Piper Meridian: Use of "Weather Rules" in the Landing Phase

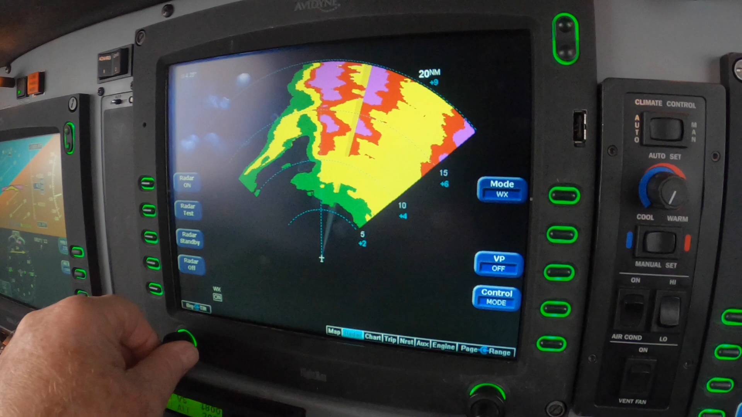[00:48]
Now we're getting vectors for the field and being turned toward what's potentially weather.
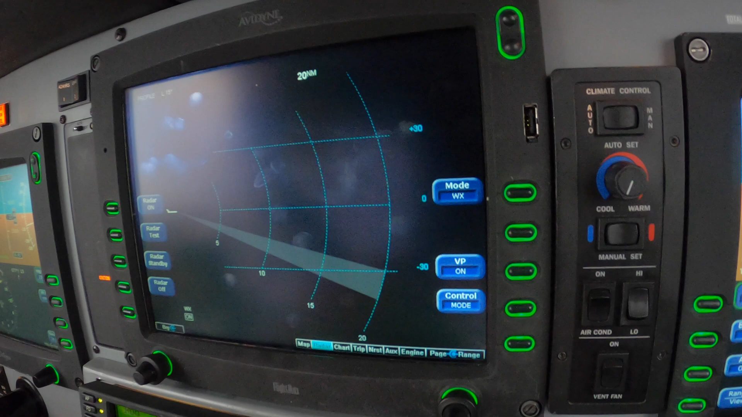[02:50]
It's water. It's not water. It's creeped.